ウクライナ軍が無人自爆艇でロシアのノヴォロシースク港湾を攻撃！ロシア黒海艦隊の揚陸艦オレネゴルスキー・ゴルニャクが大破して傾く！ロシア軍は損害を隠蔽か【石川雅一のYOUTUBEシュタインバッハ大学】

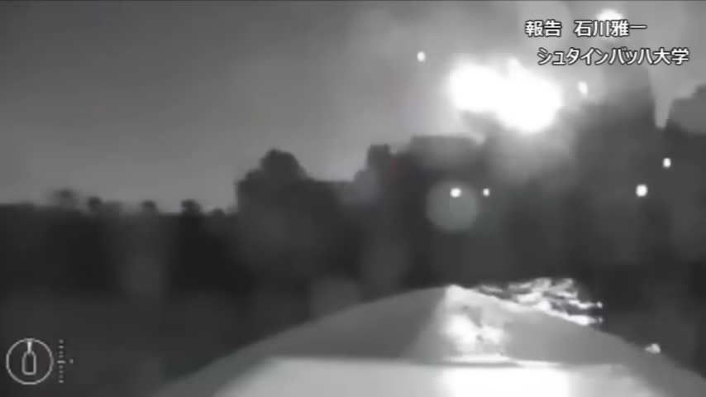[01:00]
洋陸艦の砂原に近づいてきました突如映像が途切れたのは衝突して爆発したからです